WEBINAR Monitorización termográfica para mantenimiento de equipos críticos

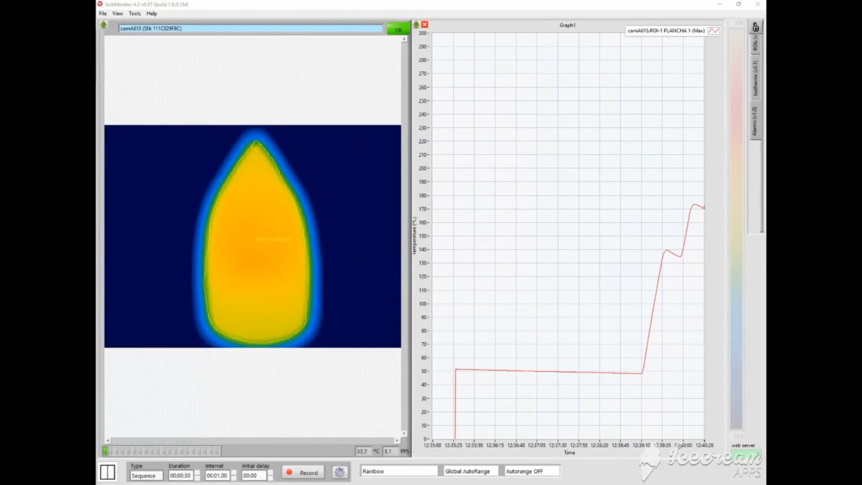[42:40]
12.40 de la tarde y en la parte izquierda podemos ver la temperatura en grados Celsius ahora lo importante de esto también es de que no solamente podemos dar alarma de ok ya pasó sino que también podemos integrar esto a una solución todavía muchísimo más adaptada a las necesidades del cliente como es una salida PLC para que apague el equipo o que genere una alarma que suene una sirena o lo que ustedes quieran como pueden notar abajo a la izquierda en esta parte de aquí ya se puso en rojo ¿por qué?